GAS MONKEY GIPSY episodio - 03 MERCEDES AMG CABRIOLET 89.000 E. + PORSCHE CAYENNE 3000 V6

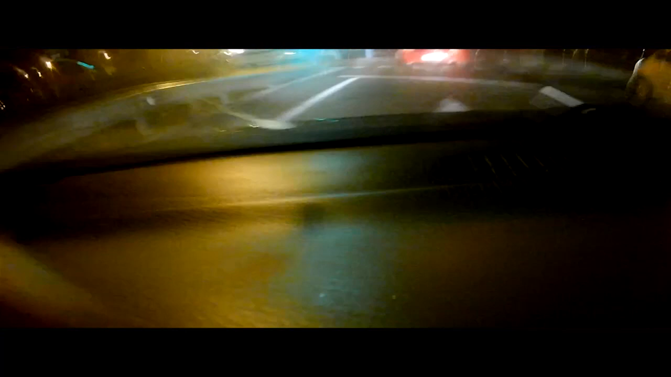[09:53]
Vamos a ver si quiere este Fiesta. El Hyundai este. Vamos a picarlo. Ahora. puedo hacer las señales de carrera, luces de emergencia.